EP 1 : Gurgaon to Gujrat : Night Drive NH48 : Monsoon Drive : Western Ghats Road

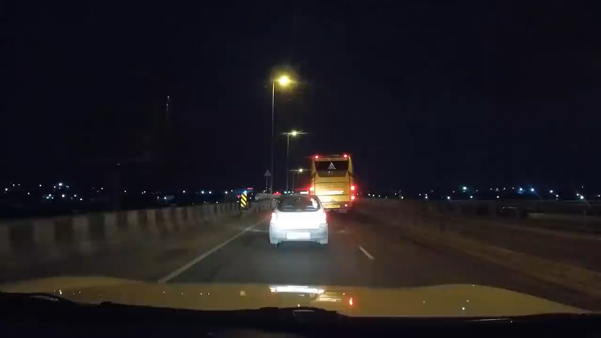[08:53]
सो किशनगढ़ सिटी से क्रॉस कर रहे हैं, किशनगढ़ इज वेरी फेमस फॉर इट मार्बल प्रोडक्ट्स.
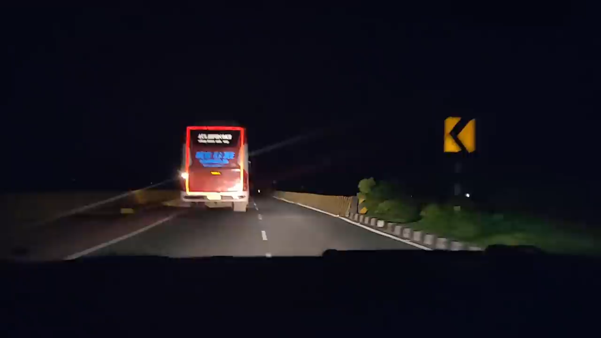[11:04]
सो फिलहाल अभी मनी ड्राइव कर रहा है एंड मैं आपके लिए वीडियो बना रहा हूँ। 80-100 के बीच में चल रहे हैं तब से।
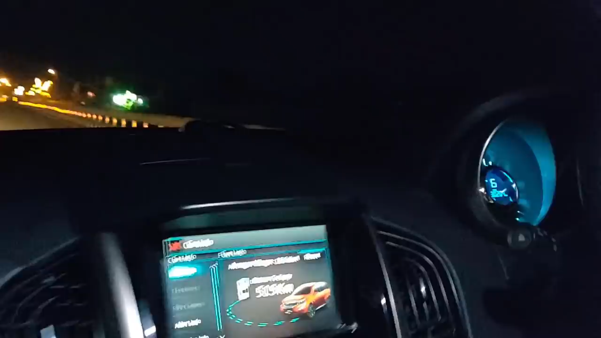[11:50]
15.5 का एवरेज। सो फाइनली एट
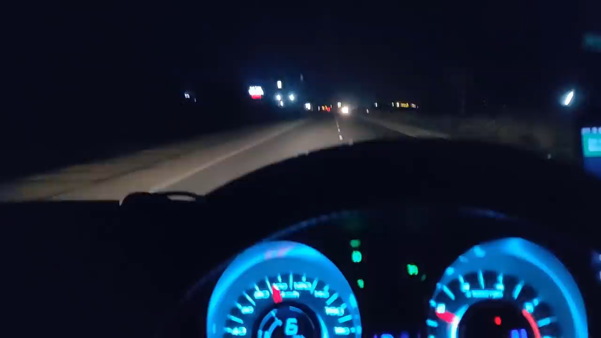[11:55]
4:17 आई एम बैक ऑन ड्राइविंग सीट एंड हाईवे आप देख रहे हो, मतलब दिख क्या रहा ही होगा बट जो भी दिख रहा है ऐसे ही है, प्लेन है, क्रूज पे डाल के छोड़ दिया है। वी जस्ट हैड पी ब्रेक एंड अभी भी हम 550 किलोमीटर कवर कर चुके हैं एंड जो अपना डिस्टेंस बचा है ऑलमोस्ट 550 बचा है। सो आधा डिस्टेंस अभी एक्चुअली बचा हुआ है।